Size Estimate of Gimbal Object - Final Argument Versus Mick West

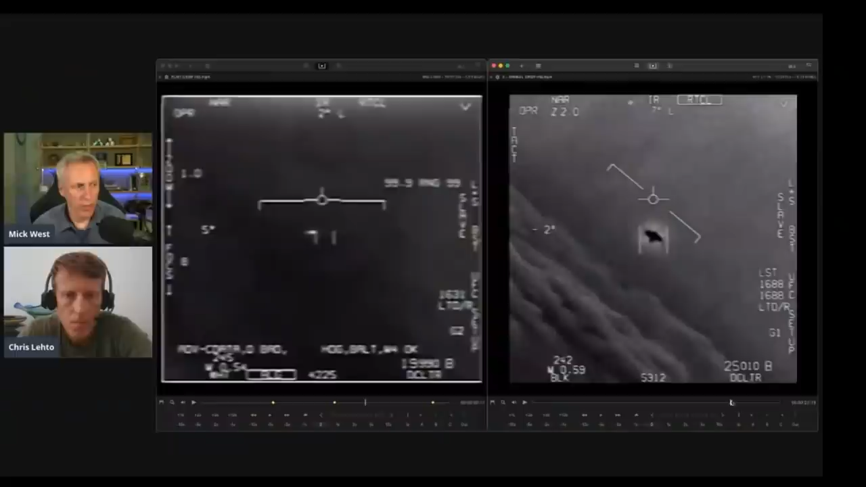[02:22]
Okay, he hasn't shown one. I've yet to see a spinning example.
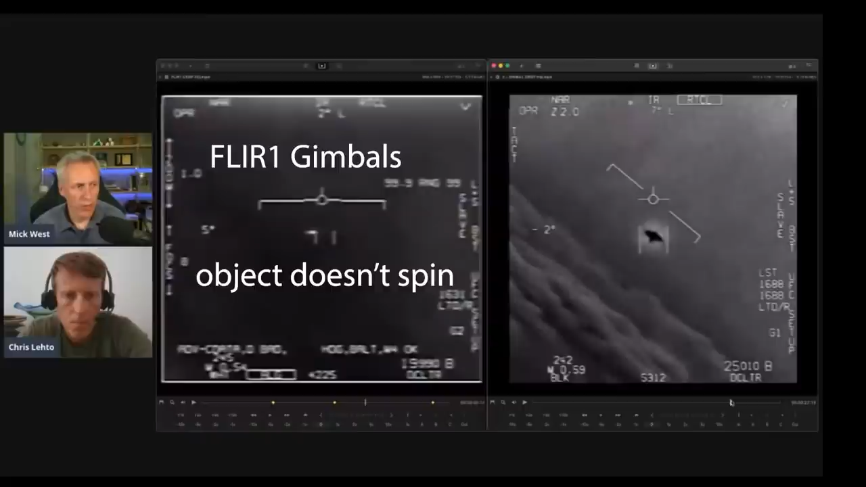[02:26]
Even in the flare video, he says it spins but, you know, it sure doesn't look like it spins. Okay, we're going to ignore that.
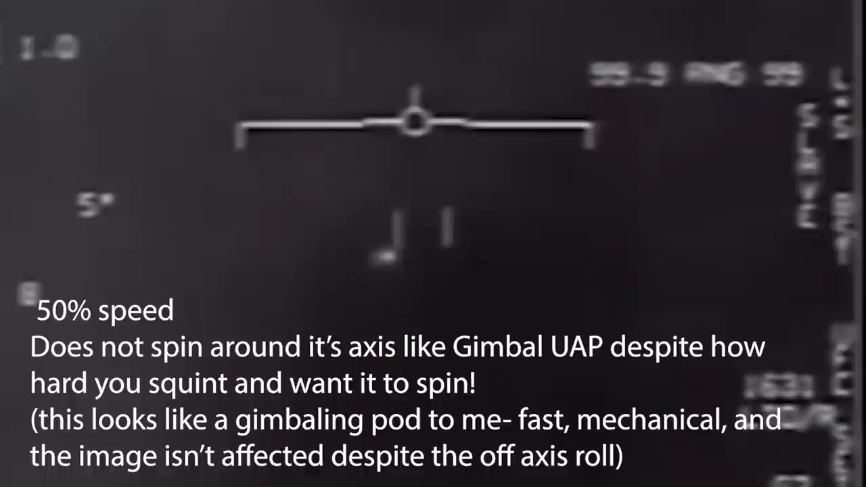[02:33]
Let's just ignore the fact that the object is not shaped like lens flare that we should expect from this at flare pod.
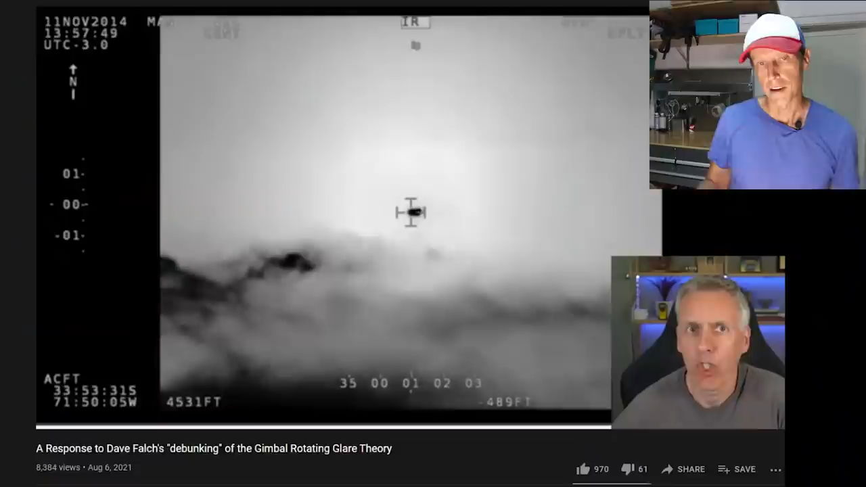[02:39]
Right? Because the, as Mick says in his own words, the lens flare or glare, he calls it, is the shape of the aperture.
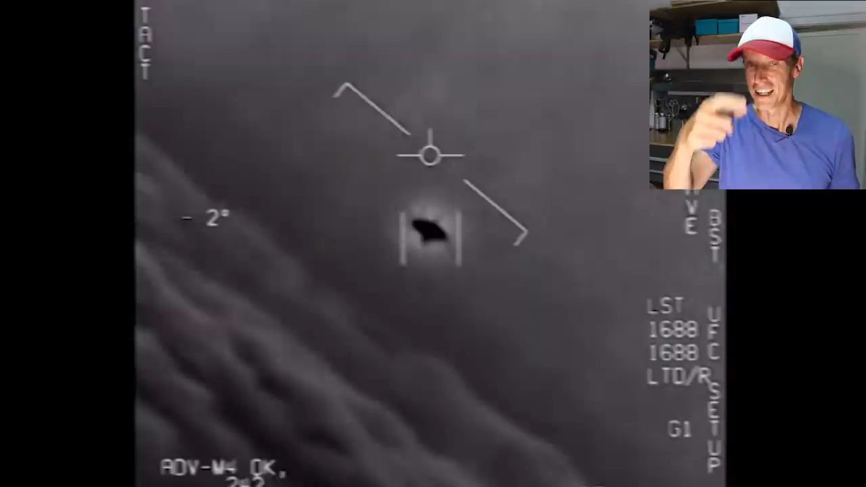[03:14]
Okay? So let's ignore that. Okay? Let's also ignore the fact that it doesn't pulsate. Using flare systems, if you look at an actual jet engine, you're going to see pulsating. Okay?
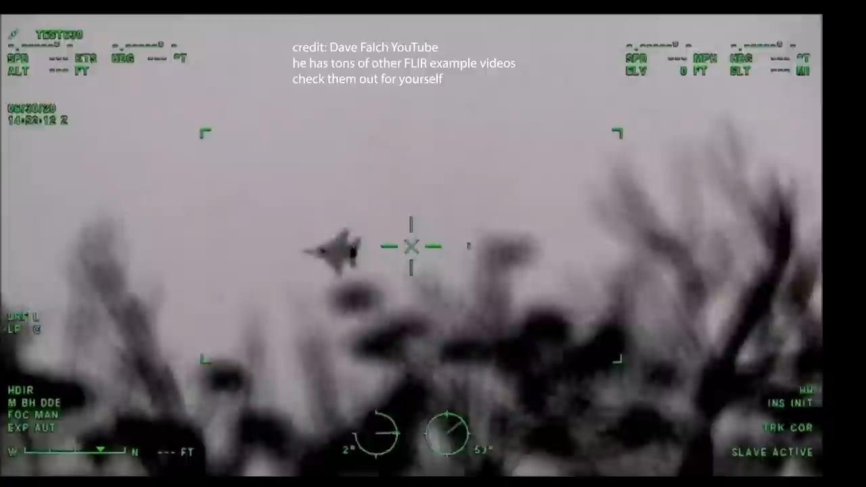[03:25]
Because the actual heat is pushing out into the air. Also the turbines inside, the metal hot turbine is spinning very fast.
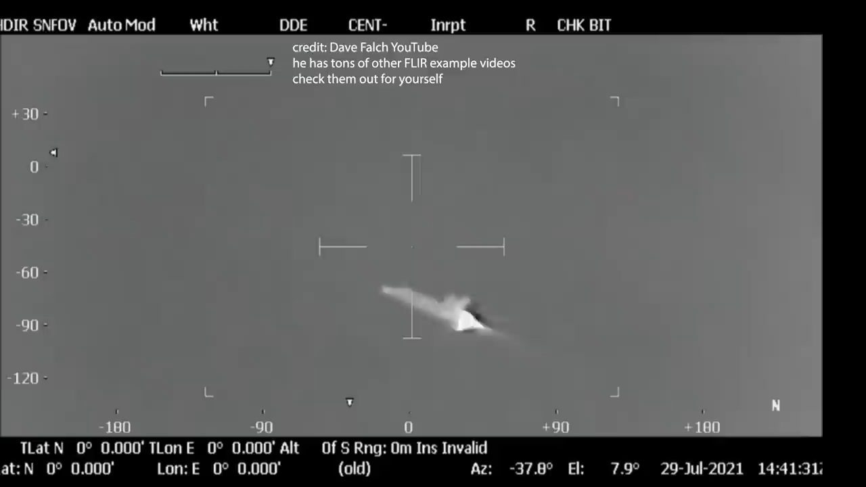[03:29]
You're going to see a lot of pulsating like this. So if this was in fact a lens flare, as Mick West proposes, we should be expecting some pulsation.
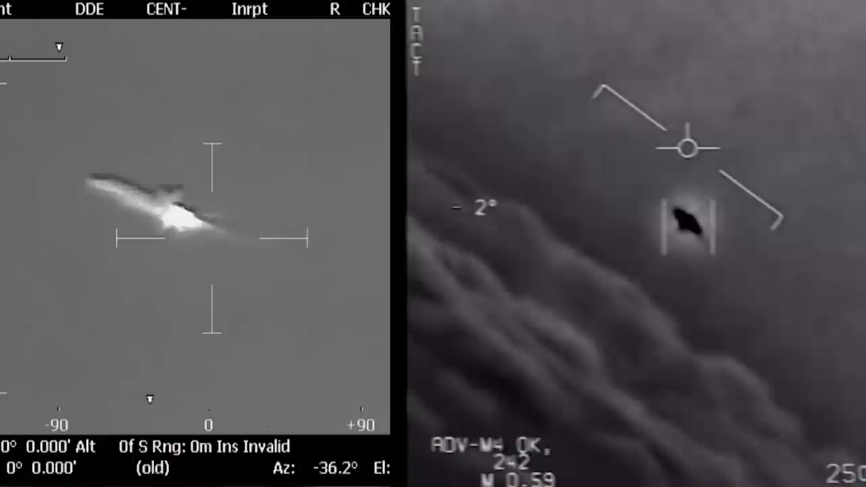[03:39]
There should be some shaking from the heat into the atmosphere. Okay? But we don't see any of this. It doesn't look like a normal engine.
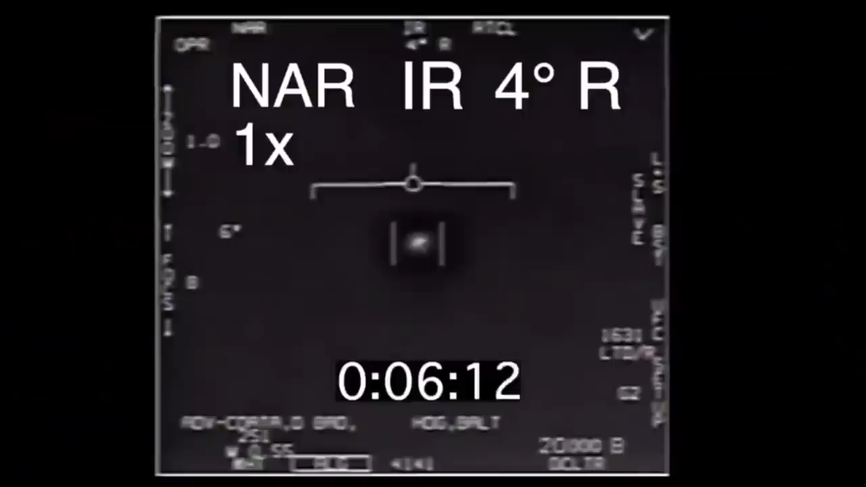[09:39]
So he found one through one of his videos that the field of view of the pod is actually 0.7 degree. That's a narrow field of view. Okay. So zoomed in twice, the actual field of view of the pod as we see it in the gimbal UAP is 0.35 degrees across.